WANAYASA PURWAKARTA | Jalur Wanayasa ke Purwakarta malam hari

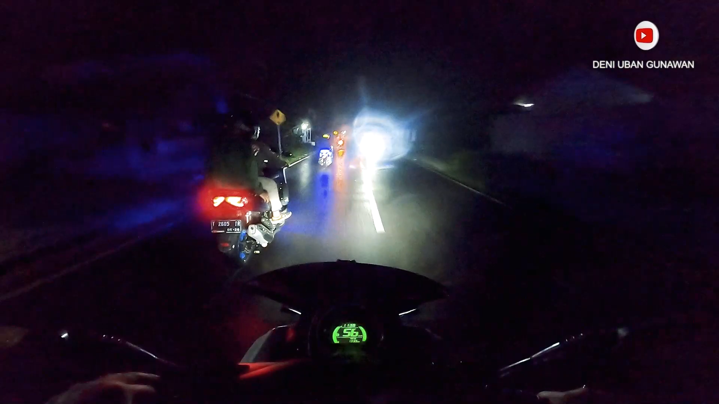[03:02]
ngadu lampu ini mah iya terang banget bah hehehe Hai nah nah ini kalau kondisi nggak dinyalain ini motor di depan
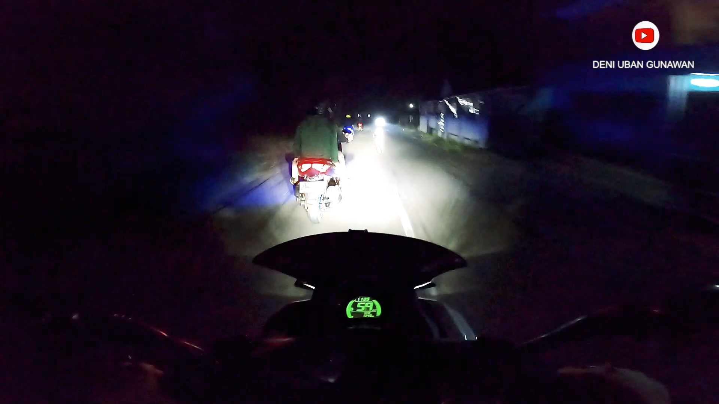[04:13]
ya Hai seru juga nitrate kesini ya seger ya Hai terang banget Pak saya matikan lagi hahaha
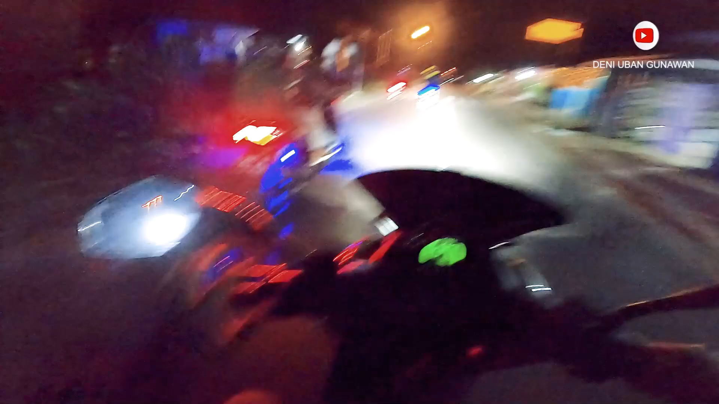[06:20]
bayah enggak beli itu kebeli ya helm W itu kayak teh helm kayaknya belum aduh hahaha kebanyakan itu dia sama jadi uangnya tuh habisnya tuh diberikan kepada yang berhak yang berhaknya kini pemandu lahun hahaha pemandu lahun hehehe nah ini depan kita itu destinasi wisata giri tirta kahuripan depan kanan ya Pak ya depan kanan
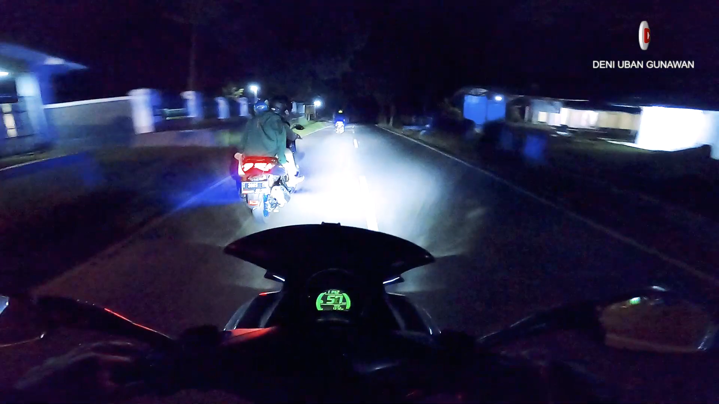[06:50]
nah ini eh mana depan belum depan ya nah habis nah ini karena nih ya tersebut belakang nah kita berarti sekarang mau memasuki daerah ranca darah nih
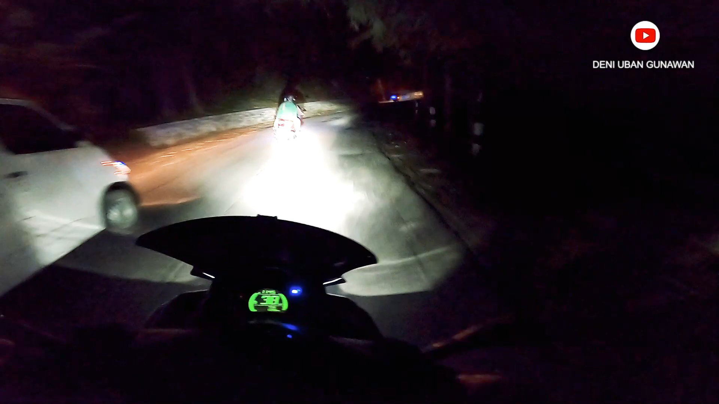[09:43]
uh jalannya ini jelek nih jelek udah mah kayak gini jalan jelek aduh aduh aduh aduh aduh aduh wah ngetes suspensi nih iya saya nyiangan dari belakang
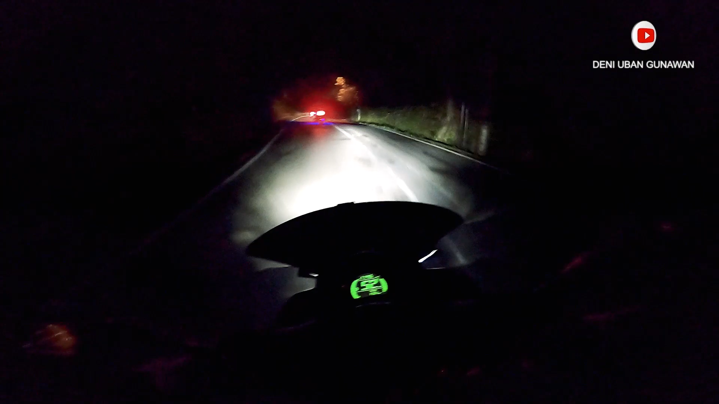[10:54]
harusnya dinamain bukan begal gitu kan wow wow Purwakarta sebelah kanan kelihatan yuk iya bagus tuh wow terangnya nah disitu tuh nah disitu kelihatan tuh itu daerah Purwakarta ke arah ini Cempaka oh itu udah ke arah Cempaka
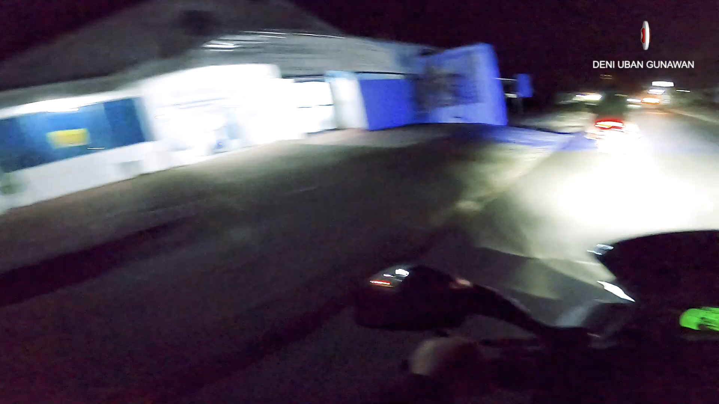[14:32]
sepi juga jam segini ya jalannya
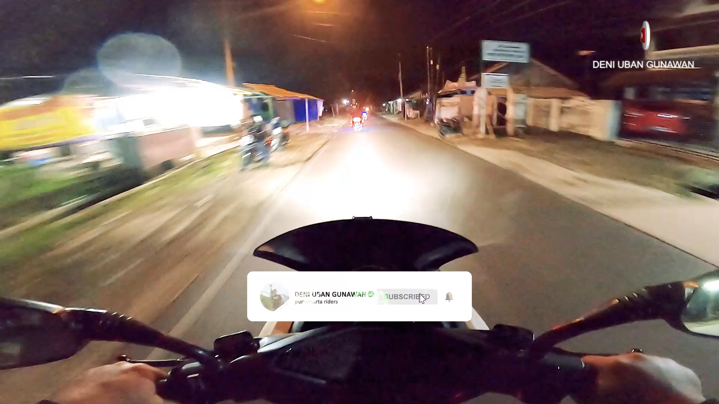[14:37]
ini tuh sebenarnya jalan provinsi tapi kecil oh ini masuknya jalan provinsi iya
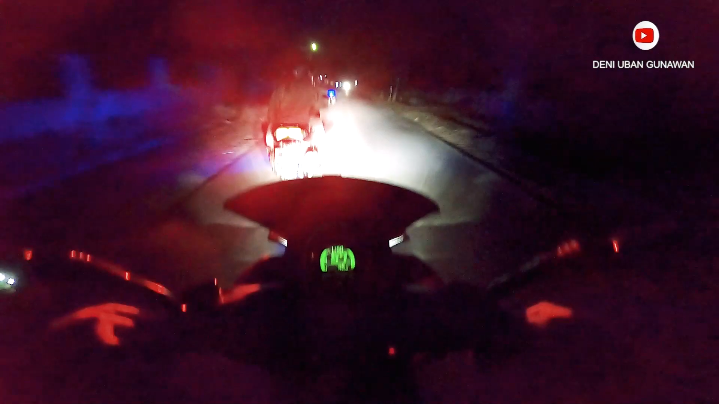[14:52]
banyak banyak lubang banyak jalan berlubang bukan lubang berjalan bukan lubang berjalan kalau lubang berjalan epe yang suka pak epe mah urusan pokoknya urusan urin jadi nanti kita gini aja kalau bikin kepengurusan bagian tes urin bener soalnya memang dia senengnya ahli-ahli ahli-ahli bagian pertes urinan
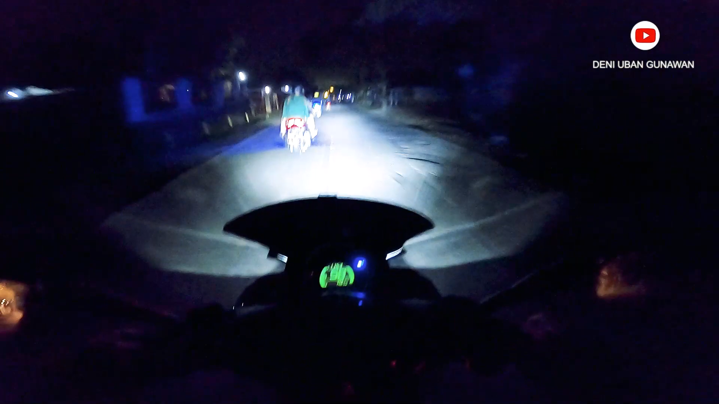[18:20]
11.53 11.54 1.54 1.54 nah kita memasuki daerah Pasarbo ini itu siapa Kang Kuyat lurus aja gitu lah iya udah ini aja lurus aja nanti juga ngikutin
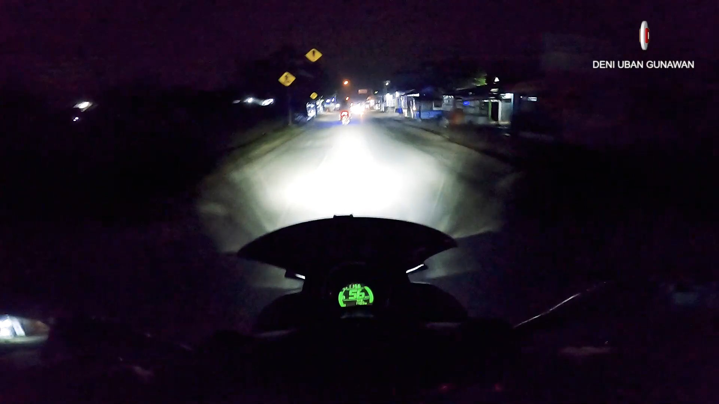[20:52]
pasti maghrib di sini masjid jam ini ke arah mana arah Purwakarta atau arah Sumedang ke arah Purwakarta dari Sumedang itu dulu biasanya udah asar masjid maghrib di sini kalau daerah sini pom itu kalau malam tutup oh pom sini gak 24 jam iya warna yasa juga setahu saya sih gak sampai 24 jam warna yasa gak sampai 24 jam
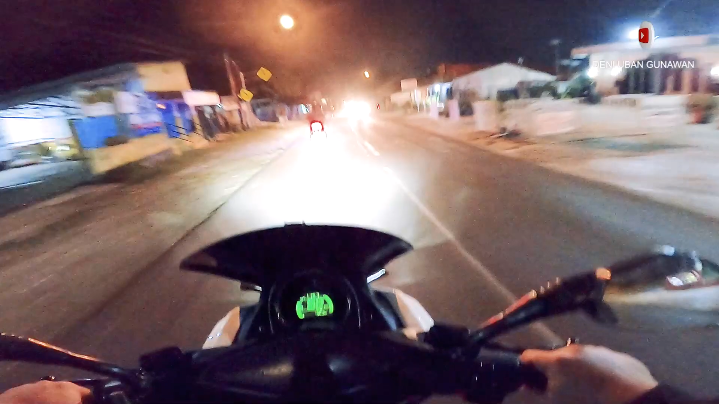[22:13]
Paris yang suka ngajuk ngajuk ngajuk kopi disitu Kasbon nah ini memasuki gardu induk simpang nih hati-hati jalannya keriting keriting kelihatannya kayak rata gitu tapi tengahnya tuh kayak ini bergelombang bergelombang awan hati-hati
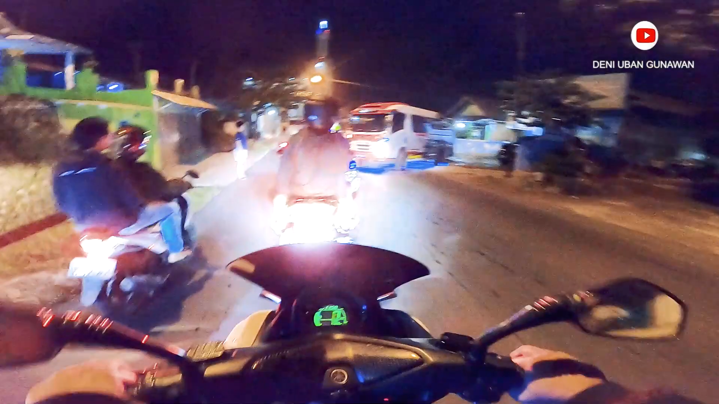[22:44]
sepertinya bos mau ini nih cornering cornering
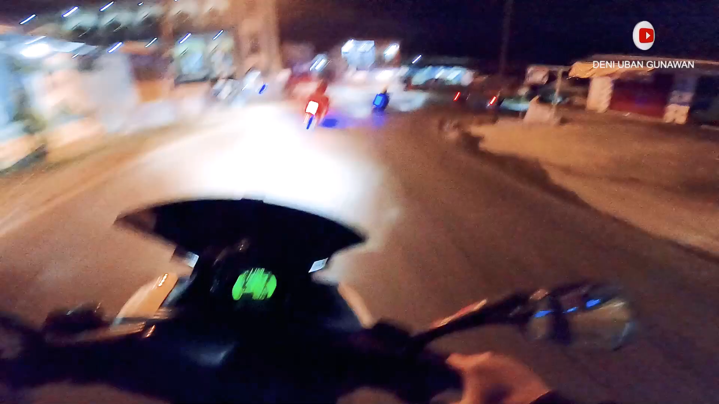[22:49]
wah udah nyampe lagi nih cepet awan ada lubang depan yuk tengah-tengah yuk hati-hati nah depan apa deh kayaknya oh iya nih awas tuh kan
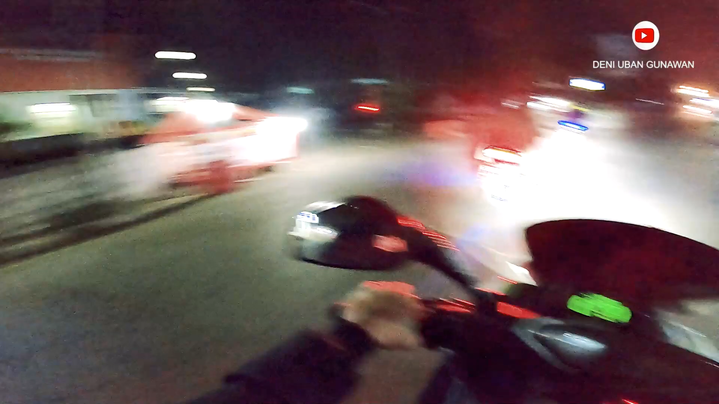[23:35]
ini namanya pasar simpang pasar simpang disini katanya ada uduk 3000an di belah mana ya itu kegorengan itu itu gitu gak tau di dalam pasarnya next time kita coba lagi pokoknya kita coba aja semuanya siap yang penting kita reading gak kelaparan ya baik nah sebelah kanan ada itu telon tongkari
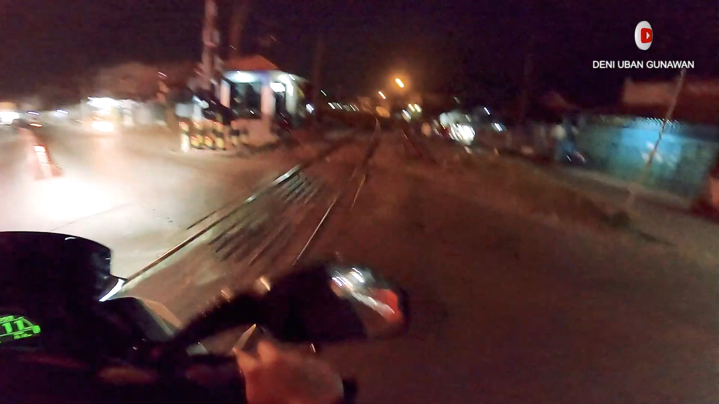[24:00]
ini lurus atau belok lurus ya lurus aja yuk mau lontong kari dulu atau enggak yuk lepas yang lain gimana ceper-ceper lontong alam